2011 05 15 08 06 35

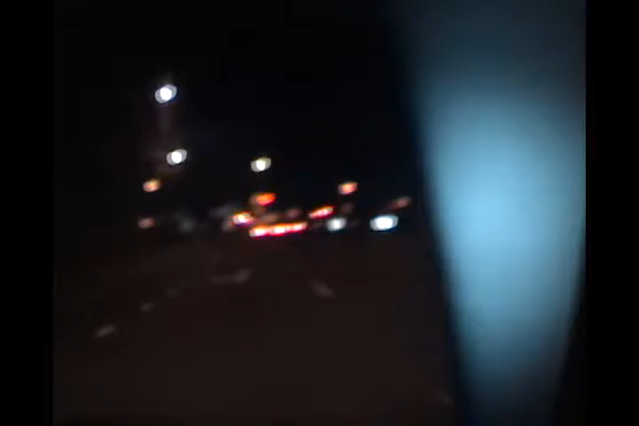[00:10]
well down Leech Highway onto the freeway using Super Nightshot Plus.
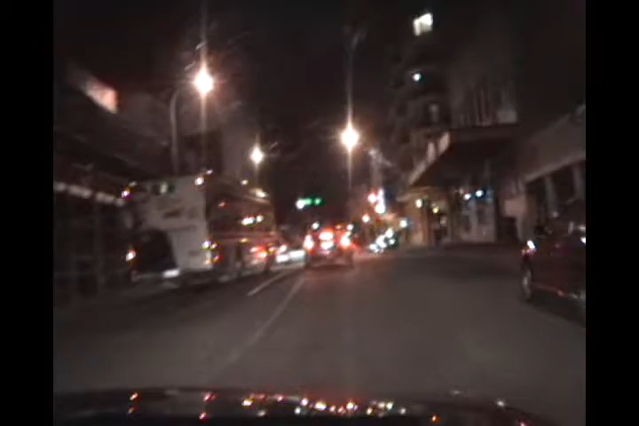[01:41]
Typical bus traffic. This is the picking up Laurel and Claire procession.
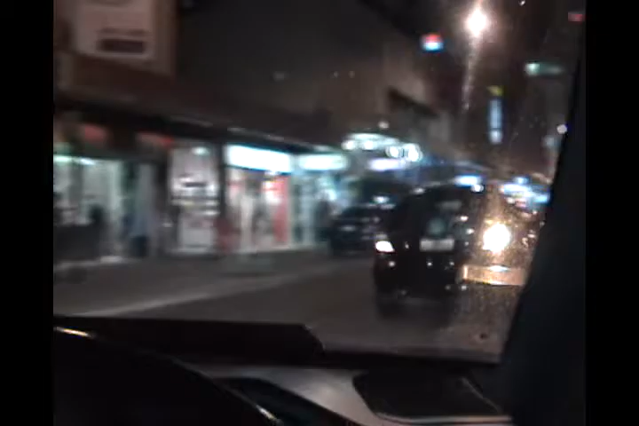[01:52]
We'll have to go either left or right. Or both. We'll see if they're here. Because we've changed now, we've got buses absolutely everywhere.
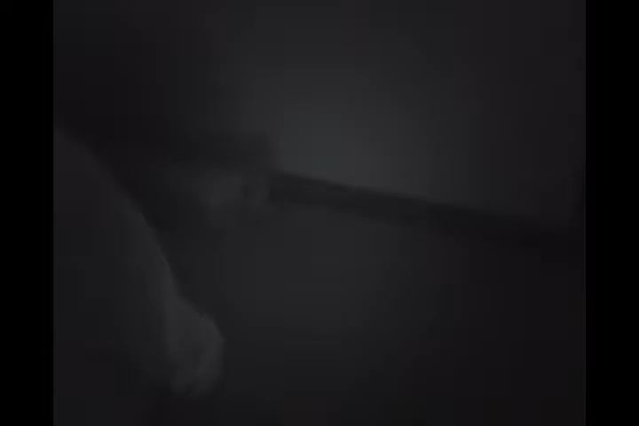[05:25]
here we are in the wilds of Bull Creek and I think we've found a burrow
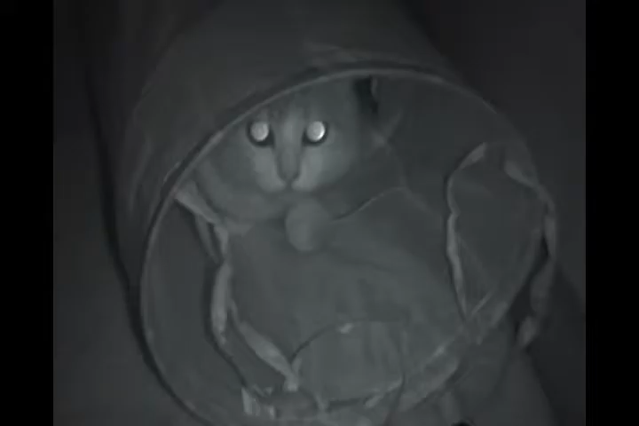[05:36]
have to be careful, ah yes look at that felineers play hiders
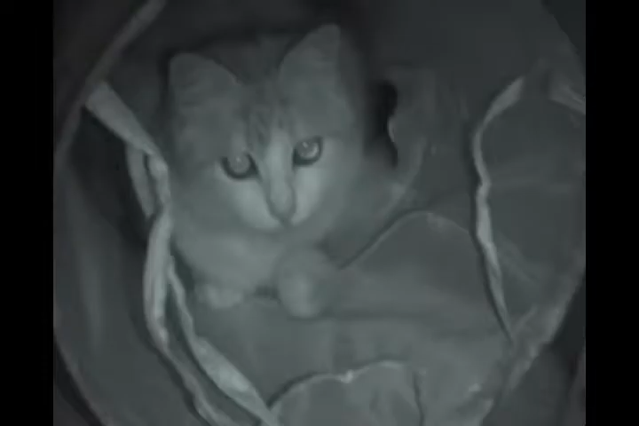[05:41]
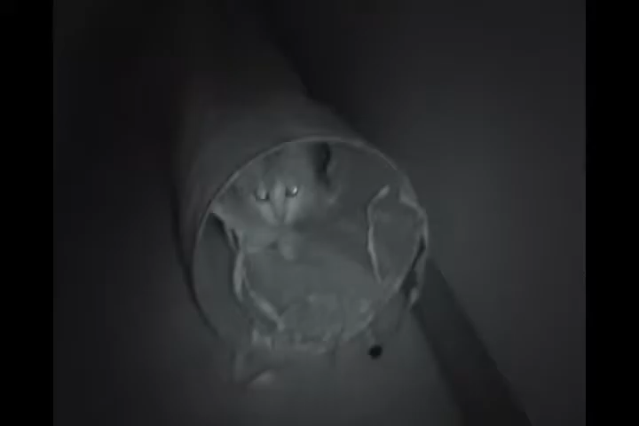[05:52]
see if we can turn night shot off no you can't see it
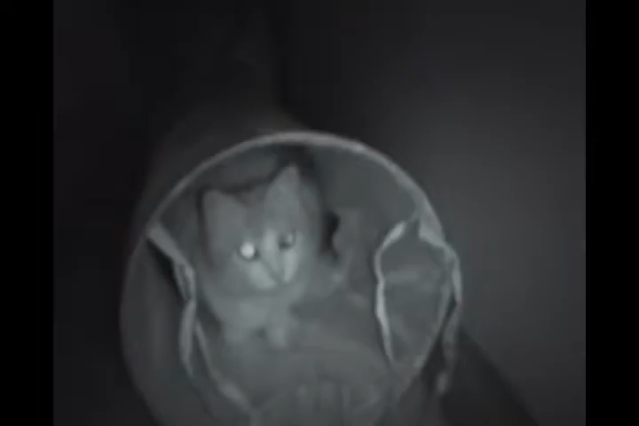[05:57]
there it is felineers play hiders